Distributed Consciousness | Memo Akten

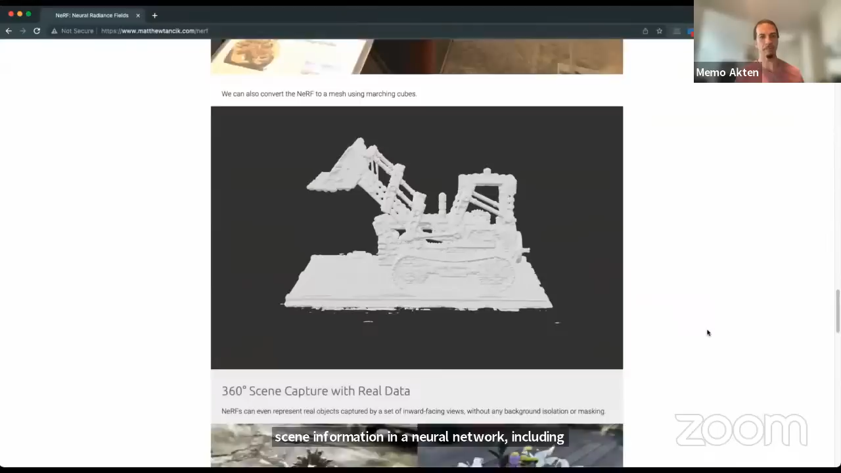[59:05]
It's similar to photogrammetry in that you give the system a bunch of photos of a scene from different perspectives, and it constructs a continuous representation of it.